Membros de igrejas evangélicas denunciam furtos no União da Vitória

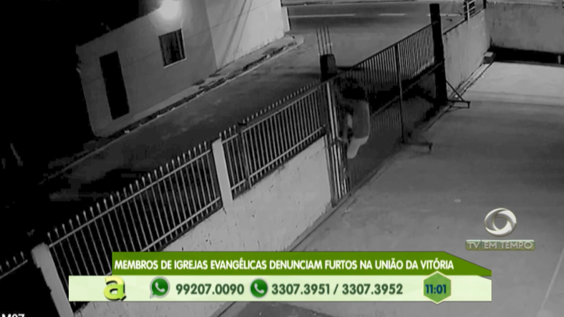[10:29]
Um deles tem dificuldades para andar, mas ainda assim consegue pular o muro.